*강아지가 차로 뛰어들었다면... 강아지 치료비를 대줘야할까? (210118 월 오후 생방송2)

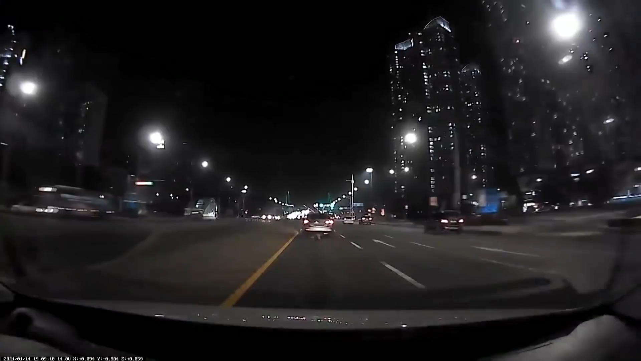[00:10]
정상적으로 좌회전 들어갑니다. 좌회전 쭉 들어갔는데... 그런데 우회전한 차, 우회전한 차, 우회전한 차 저 차, 저 차 봐라, 저 차 봐라... 2차로까지 와서... 에헤, 참나. 아니, 우회전한 차는 3차로로 들어가야 되잖아요.
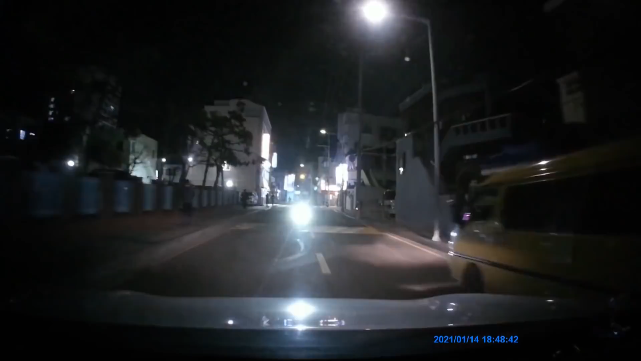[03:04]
오토바이 오다가 오토바이 오다가 넘어졌습니다. 이런, 이런, 이런, 이런. 아이 참나, 여기서 블박차가 저 오토바이가 오고 있으면 여기 점선의 중앙선이에요.